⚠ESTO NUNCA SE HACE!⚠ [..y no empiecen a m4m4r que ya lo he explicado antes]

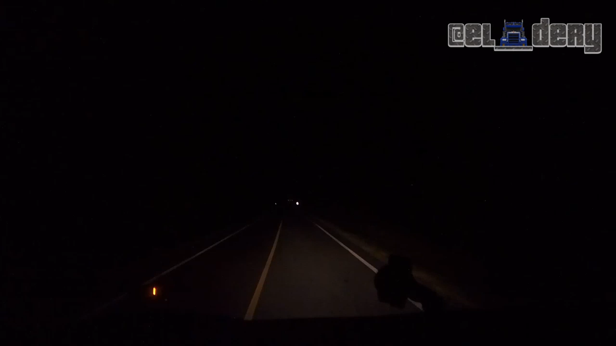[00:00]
Aquí en el video, no se ven bien las luces, pero acá pueden así andar. Aquí venimos por La Libre, por la carretera nacional, México-Laredo. En el tramo Sabina Cidalgo-Monterrey.